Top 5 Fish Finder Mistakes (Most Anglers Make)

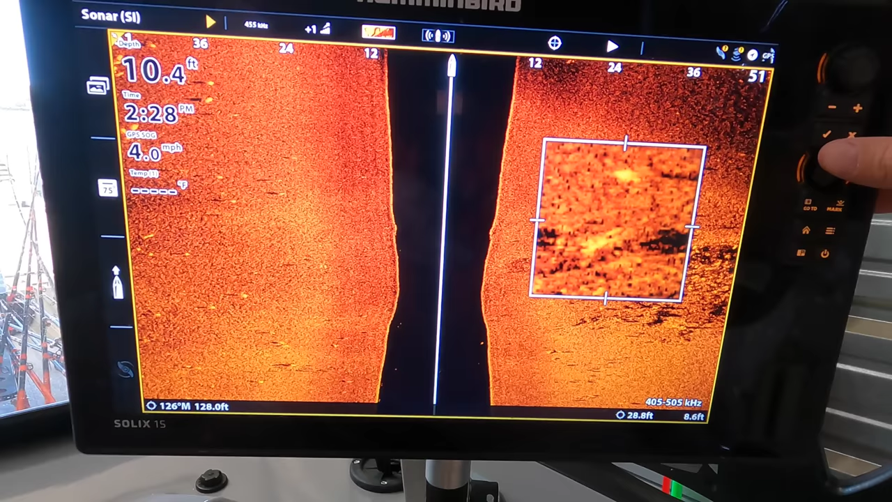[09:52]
On screen: depth 10.4 ft, speed 4.0 mph
and changing that contrast and sensitivity on down imaging and side imaging. 2D sonar is not quite as sensitive to having to go in and make those sensitivity adjustments as often.
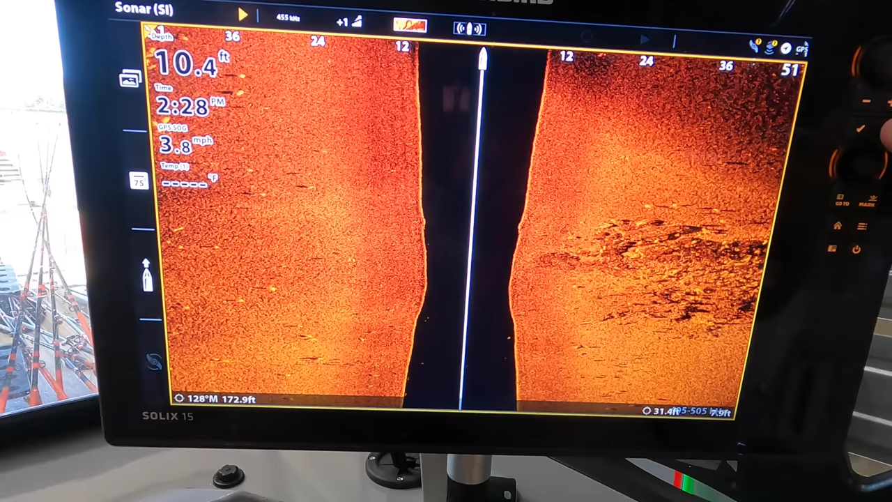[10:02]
On screen: depth 10.4 ft, speed 3.8 mph
But down imaging and side imaging is something that you constantly have to be adjusting.